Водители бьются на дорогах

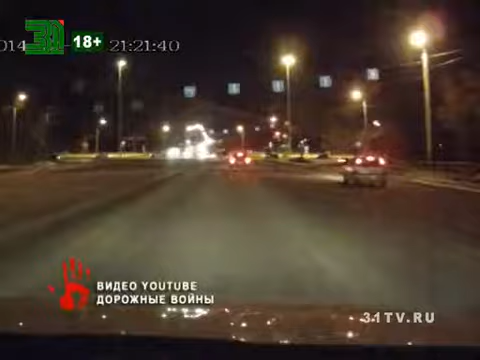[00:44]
А это кадры ДТП на пересечении Свердловского проспекта и улицы Куйбышева. 43-летний водитель Надео начал движение и выехал на перекресток, на зеленый сигнал. В этот момент получил удар с левой стороны от Хюндая. От удара машина отбросила в разные стороны. Водитель ДТП госпитализирован с черепно-мозговой травмой и сотрясением мозга. Еще двое человек получили ссадины и ушибы. Кто прав, а кто виноват, устанавливают сотрудники ГИБДД.